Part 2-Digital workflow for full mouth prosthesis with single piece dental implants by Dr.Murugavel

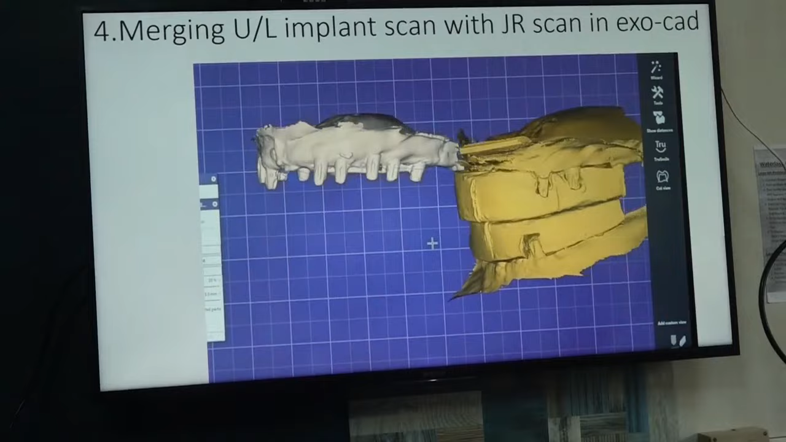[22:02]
It's okay. See, the exposed implants, the technician will use as a landmarks to merge.
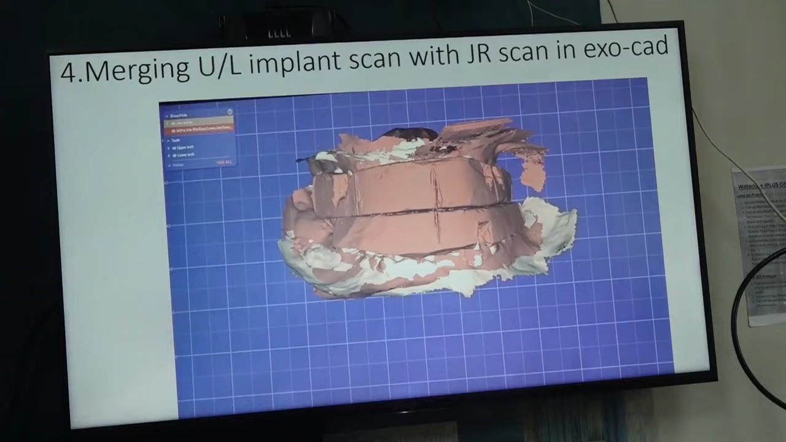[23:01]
Now they are in the correct VD. Okay, the articulation is done.
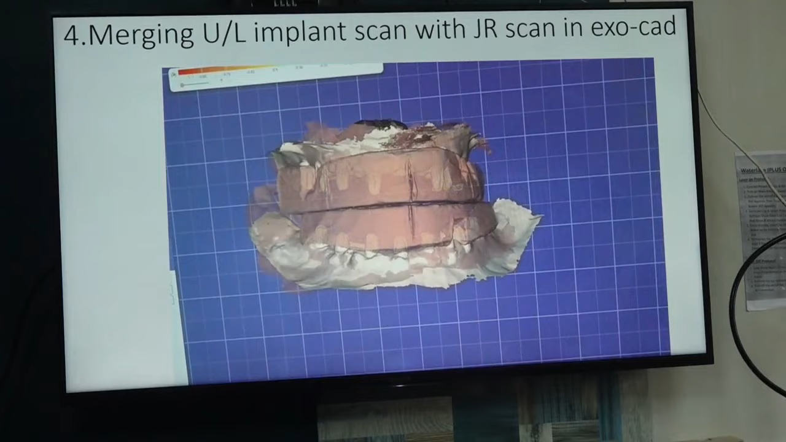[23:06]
Instead of mixing plaster and So here also errors can happen.